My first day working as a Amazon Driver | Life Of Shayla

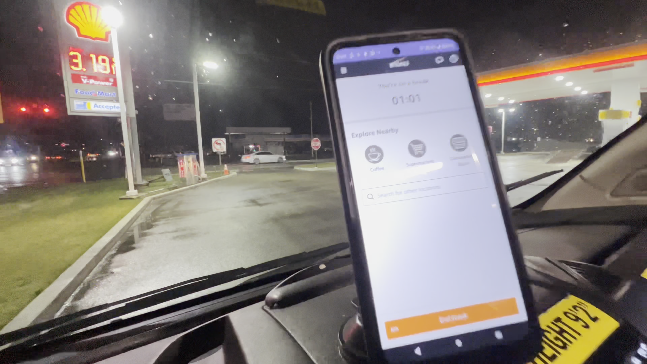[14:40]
So, basically, we are taking a break right now. Currently, we are at the gas station shelves.